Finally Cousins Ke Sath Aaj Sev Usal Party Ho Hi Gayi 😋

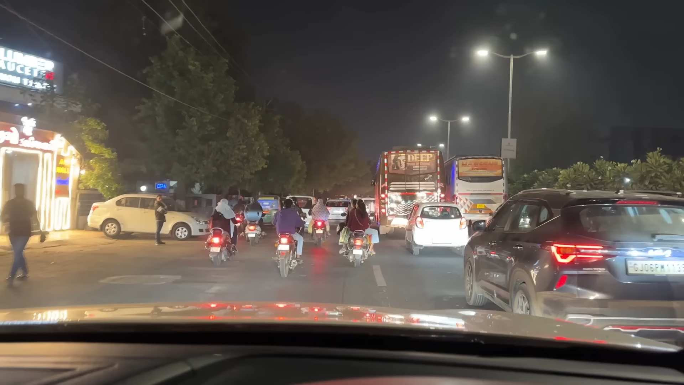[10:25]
भाई साहब शाम के वक्त ना ट्रैफिक बहुत ही रहता है और आज ही ऐसा हुआ है कि भाई हम थोड़ा लेट है, वैसे इतना भी लेट नहीं है,
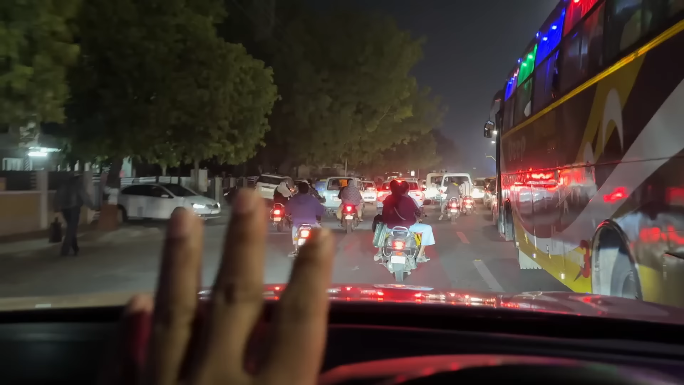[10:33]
लेट हम इतनी बार बोला ना मैं, लेकिन इतना भी लेट नहीं है, हम 10-15 मिनट लेट है। और वैसे भी आज शादी है ना तो भाई बारातियों को तो जाकर सिर्फ खाना होता है और मजे से बैठना होता है,
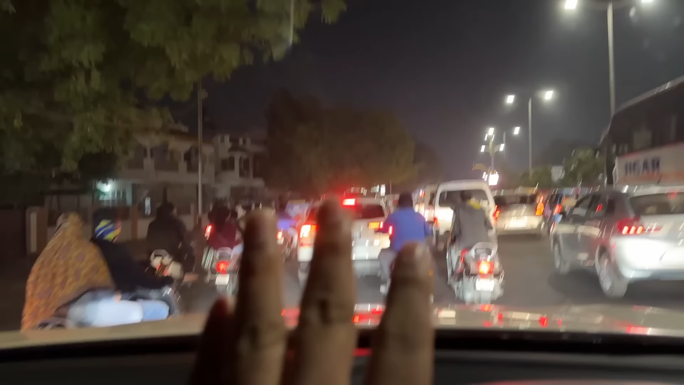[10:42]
तो हमको बस आराम से जाना है, खाना है, बैठना है, बातें करनी है और फिर वापस घर पे आ जाना है, शादी खत्म होगी तब। तो भाई वैसे देखने जाए तो आज कोई टेंशन वाली बात नहीं है।